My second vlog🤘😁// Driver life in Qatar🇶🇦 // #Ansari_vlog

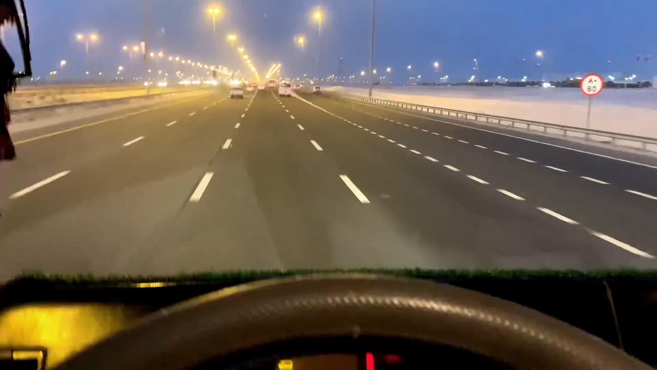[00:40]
कि यह सालवा रोड अभी में जा रहा हूं उदर ही मास्तना में लोड करने के लिए अभी इदर से तक्रिबान आदा घंटा कंदर में पहुंच जाएगा उधर लोडिंग वाला साइट के एरिया में आप देख सकते हैं गाईज सुबा सुबा का शाड़े पांस बज रहा है आ लगता है मेरे को ना यह बहुत आछा लगता है यह